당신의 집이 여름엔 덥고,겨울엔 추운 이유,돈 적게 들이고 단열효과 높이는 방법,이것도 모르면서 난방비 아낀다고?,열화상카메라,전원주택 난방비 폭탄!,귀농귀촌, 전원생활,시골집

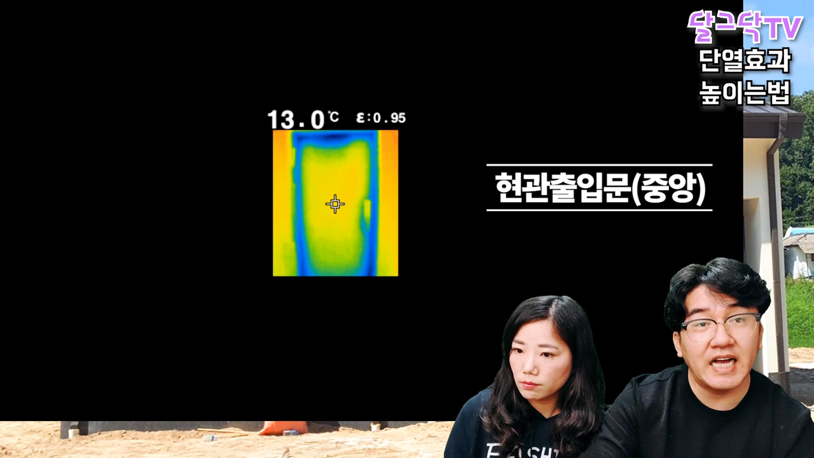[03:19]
On screen: spot 13.0°C
저희 현관문 아까 저희 메인 현관문 쪽 보세요. 중앙 부분을 찍은 거예요. 어때? 13도가 나오죠? 13도. 중앙 부분 어때? 노랗죠, 약간 이게 더 따뜻하다는 거예요. 근데 어때요? 여기 부분 보이시죠? 여기 뭐 이런데. 그런데 파랗게 보이죠? 여기가 뭐냐면, 문의 이제 프레임 부분들. 여기는 보통 문 프레임이나 이런 거는 안전이나 이런 것 때문에 다 철제 프레임이 들어가요.
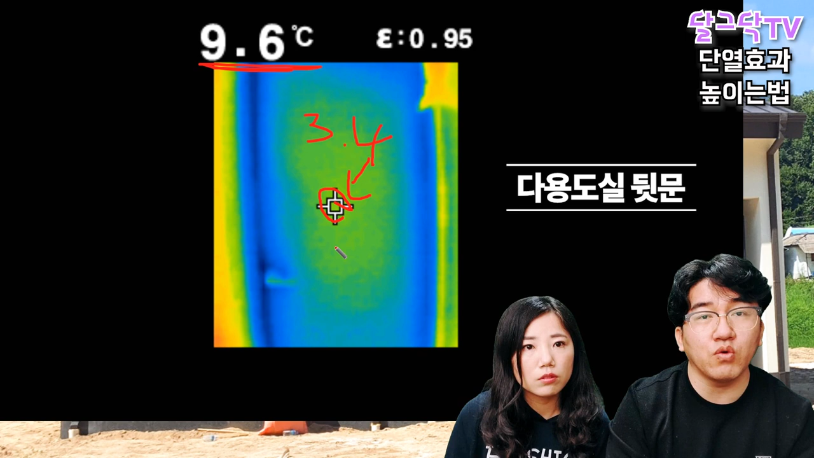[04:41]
On screen: spot 9.6°C
아까 13도였죠. 네네. 그죠? 훨씬 낮죠? 온도가. 3.4도 차이. 3.4도. 이게 실내로 들어오는 온도가 3.4도 차이면 하늘과 땅 차이예요. 그쵸. 여러분들, 실내 온도가 17도하고 20.3도하고는 하늘과 땅 차이예요. 실내 온도가 17도면 엄청 추운 거예요. 근데 20도가 넘어가면 따뜻하다고 느끼거든요. 그 정도의 차이가 발생하는 거예요. 이문 하나로.
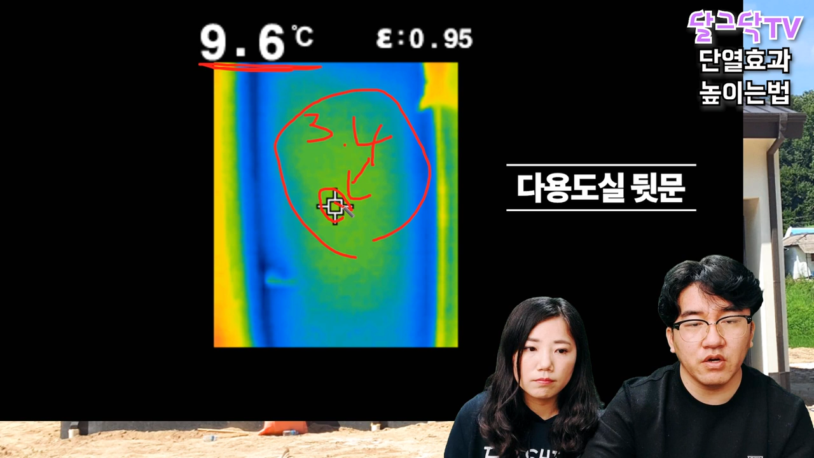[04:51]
On screen: spot 9.6°C
다시 원론으로 돌아와서, 이때 당시가 측정했을 때가 저희가 지금 바닥 온수 온도거든요, 이거. 보일러는 꺼져 있는 상태예요. 그죠? 꺼져 있는 상태고, 온수 온도가 23도.